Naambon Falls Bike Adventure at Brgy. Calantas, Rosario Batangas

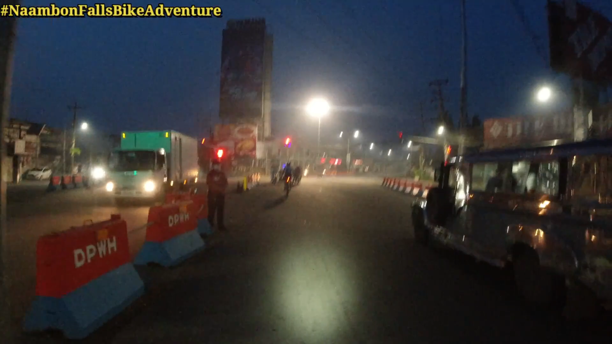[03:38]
So dahil i-stop, naka red light, so hinto muna tayo